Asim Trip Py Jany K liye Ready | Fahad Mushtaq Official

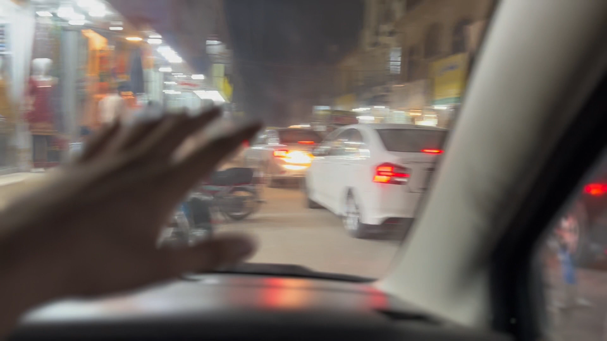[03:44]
Link road The whole bazaar The bike is sitting here The bike is sitting here We can't go here I am standing here I am standing here We get a road No
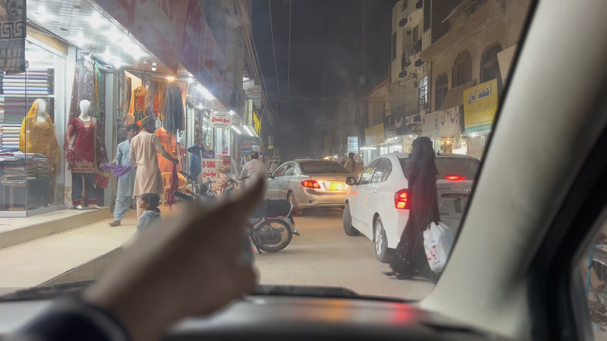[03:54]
It seems like a Corolla car It can go there But there It is not coming from it Because there are bikes If there are bikes can run from the parks, then the car will come from easy to get out of here.
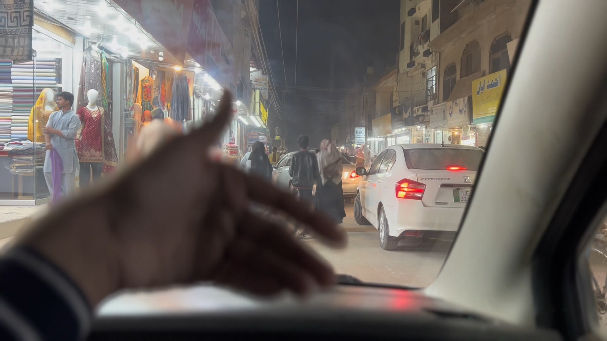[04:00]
It doesn't change, but there is a rush in the next way. The rush is rolling there. What is the rules? If there is traffic coming in, it is clear. Then there is a rush in the next journey, so it is easy to travel. This is the final bazaar. In the bazaar, there are 100 families. They have a rush in the next 90%. There are many people who live here.
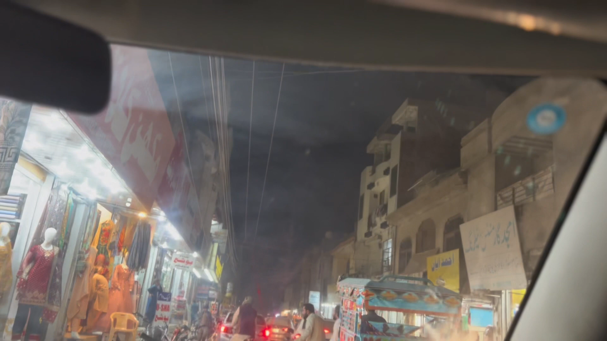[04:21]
There are flats and here, there are families. So what do you think about that?
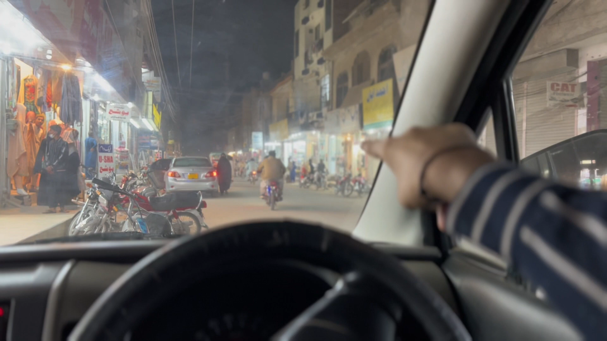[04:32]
It's this one It's a very good way The cars are easy to go there There is no problem